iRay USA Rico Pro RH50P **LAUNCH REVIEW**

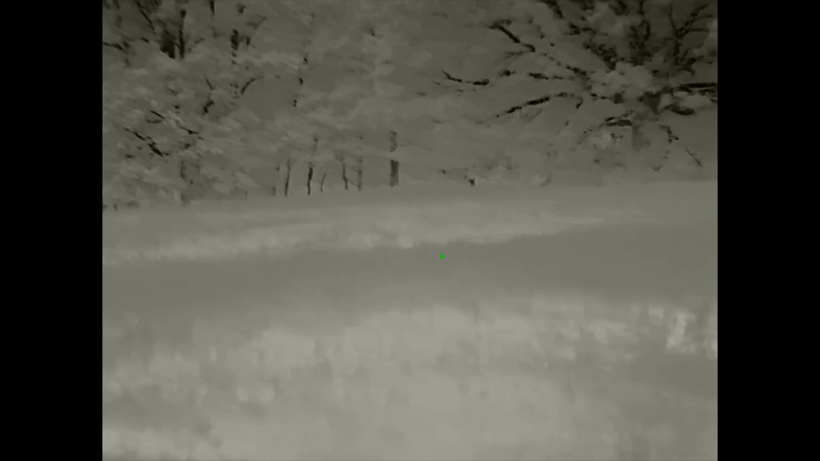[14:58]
The likes you got to start out with optical zoom 1.5 to three power, 640 resolution.
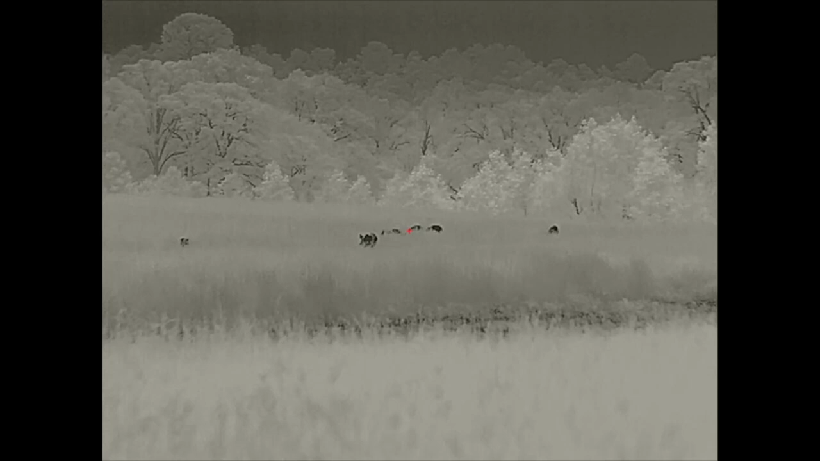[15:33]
Um, the focus adjustment is really quick and easy to get from 1.5 to three power. I mean, just turning it back and forth, just like that.
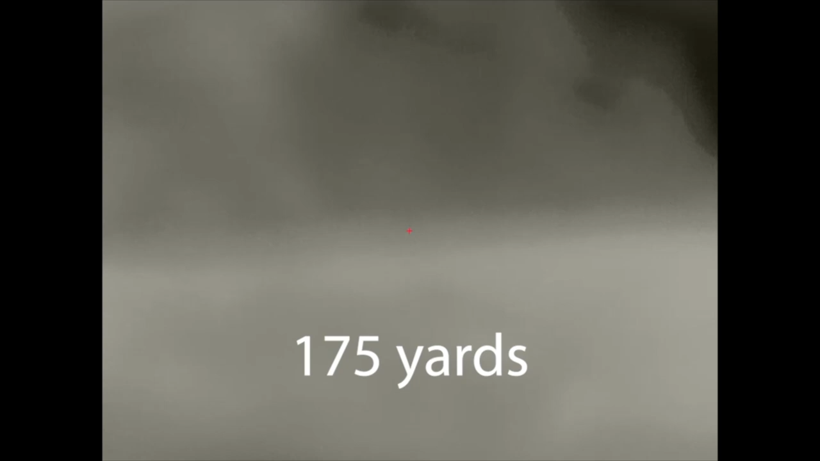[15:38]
Um, a lot easier, I would say than the zoom inoculars, zoom inoculars,
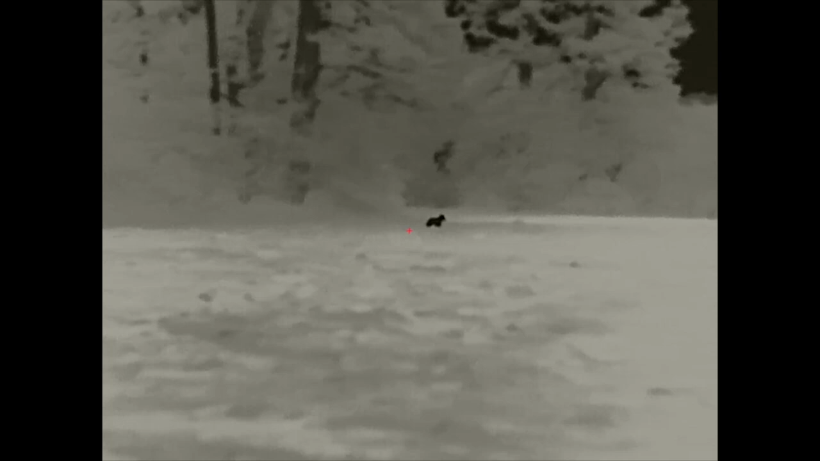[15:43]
it felt like I was cranking on that thing, uh, a lot just to get it to change, uh,
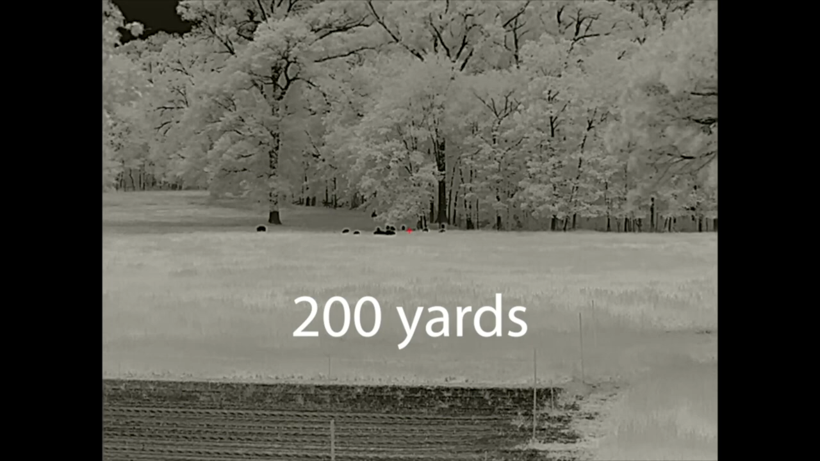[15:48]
from the base magnification up to the next step up optical zoom.
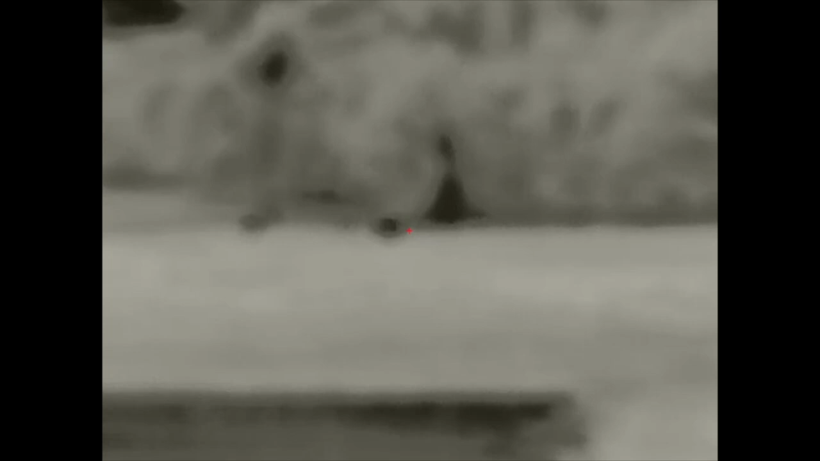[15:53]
This one very quick and easy. You just turn in that dial to the, to the left, about a quarter turn.
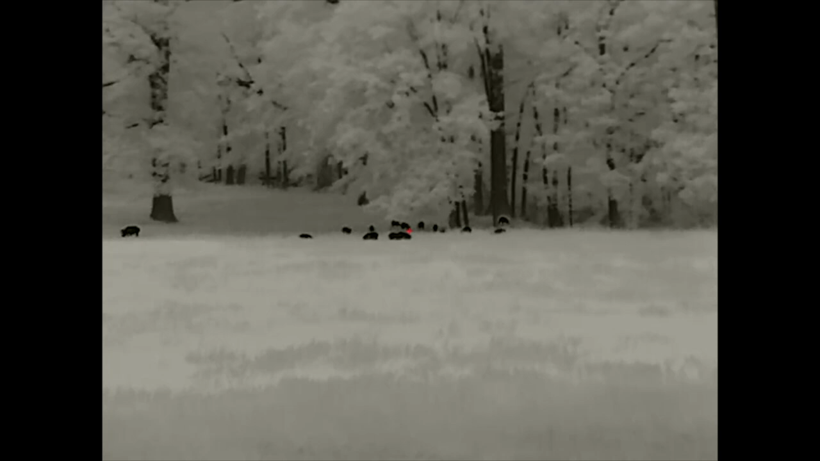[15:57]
Very good picture image. I know you've seen the video picture images. Great.
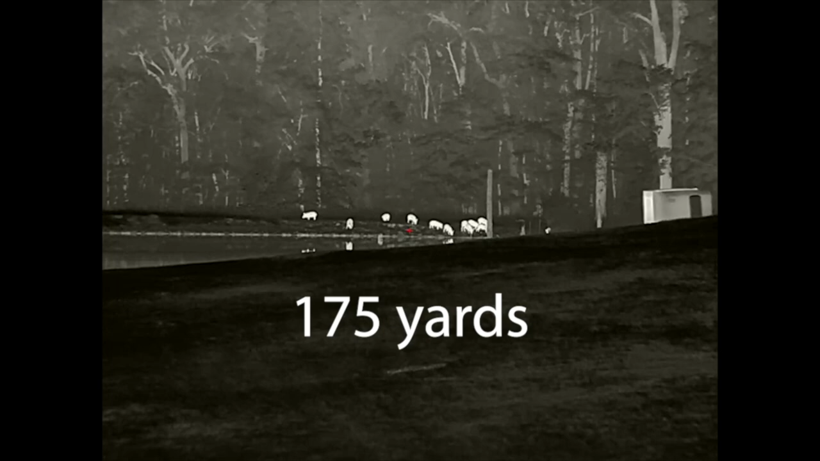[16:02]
640 resolution quality. Uh, definitely, definitely, definitely a positive for this.
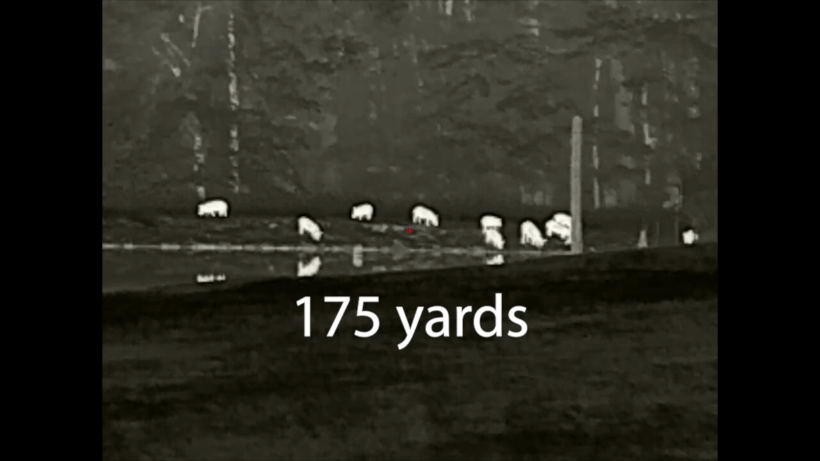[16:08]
Um, it's, this is, I hate to say this scope does everything,